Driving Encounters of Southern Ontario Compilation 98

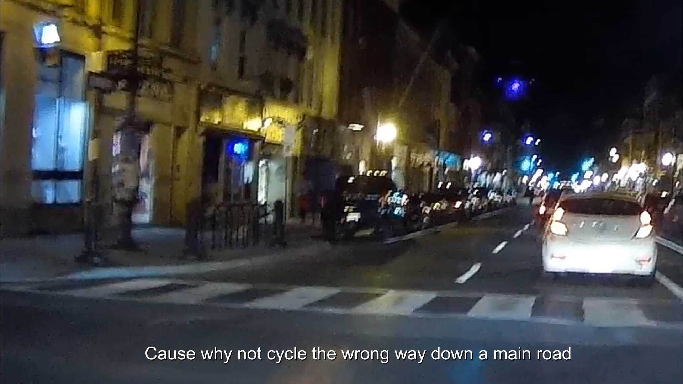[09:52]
Oh, everyone's slowing down here. I know. Look at this guy, driving... Nice job, dumbass.
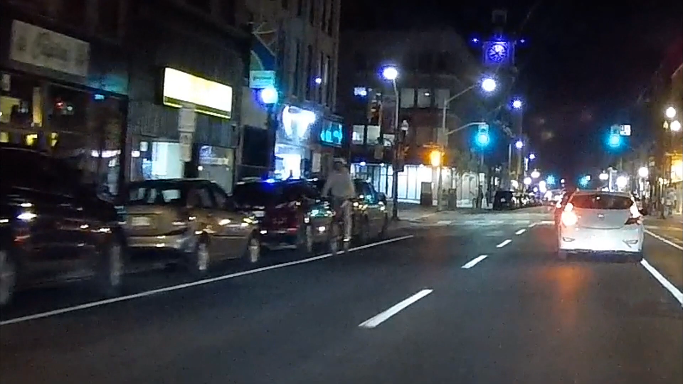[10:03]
Two of them riding the wrong way.